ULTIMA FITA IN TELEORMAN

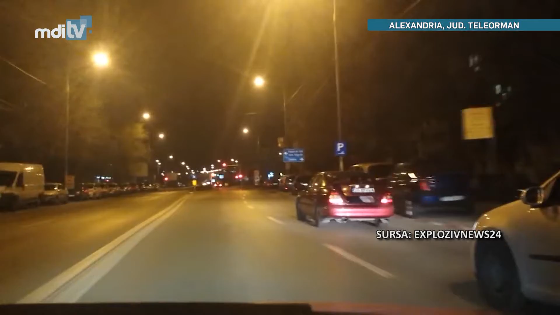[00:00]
O dovadă clară de inconștiență poate fi observată în materialul surprins de un alt participant la trafic. Două tinere din Alexandria au urcat în portbagajul unei mașini de lux, plimbându-se în acest fel câțiva kilometri, însă niciun echipaj de poliție nu a observat isprava tinerilor.